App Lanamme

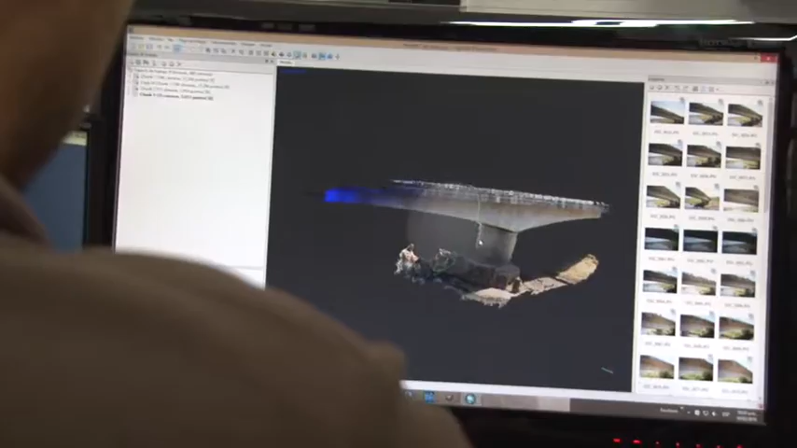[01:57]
sino también un amplio conjunto de dispositivos como drones y cámaras de excelente calidad que generan la posibilidad de analizar el puente por todos sus lados y ángulos.